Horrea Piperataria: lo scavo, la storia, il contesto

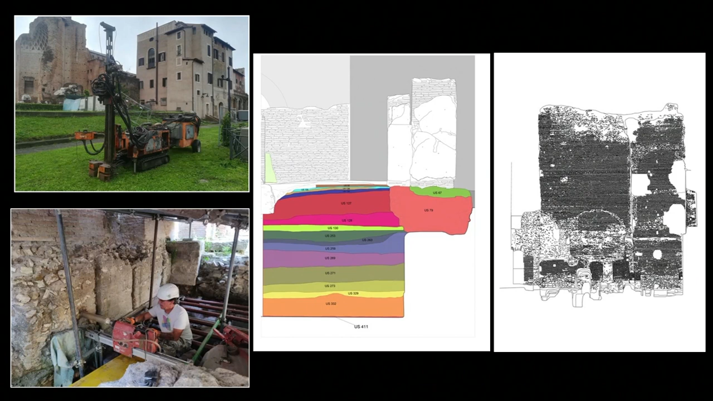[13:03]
le indagini sono state non solo stratigrafiche ma sono state anche di analisi delle strutture inalzato fino a queste quote altissime che vi sto facendo vedere e anche con prospezioni fatte in più punti dell'area di concessione dal Tempio di Venere Roma fino ai piedi della Basilea di Massenzio e ringrazio Gioressa
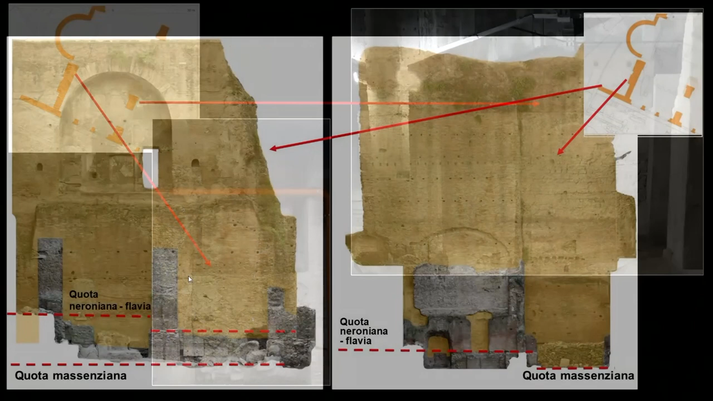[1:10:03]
Massenzio taglia ad una certa altezza inglobando quello che c'è prima e costruendo questi grandi muri questi grandi muri che arrivano
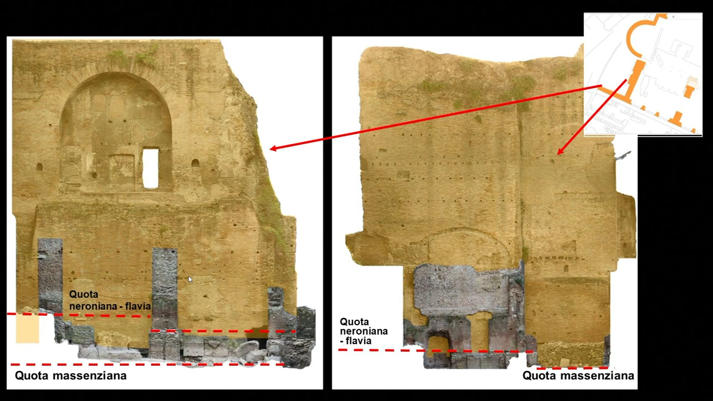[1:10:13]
arrivavano a 30 metri di altezza in antico con queste quote guardate questa era la quota neroniano Flavia che abbiamo visto prima quella dei pilastri del portico ma lui va giù
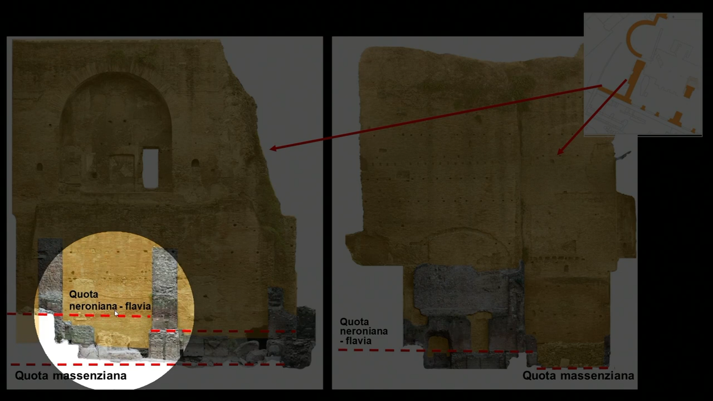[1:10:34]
crea un'altra quota questa è stata la grande scoperta cioè che lui va giù porta la sua muratura fino a questa quota qua e crea una nuova quota a questo livello con questo grande ambiente che
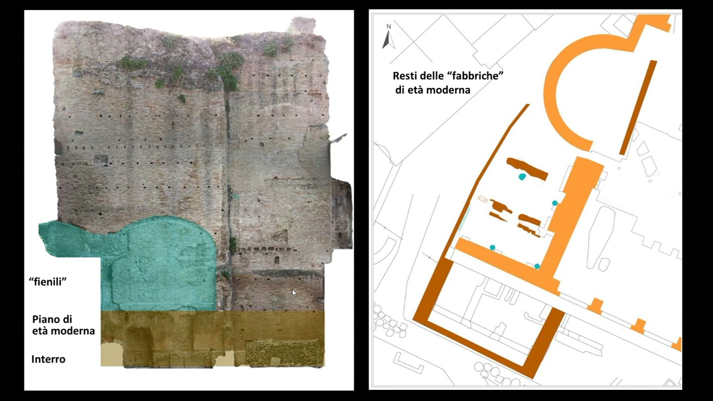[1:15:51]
quante altre sono tre metri e qualcosa rispetto al piano al piano Flavio e sopra noi vediamo le tracce le vediamo in stratigrafia con queste con queste fondazioni e le vediamo in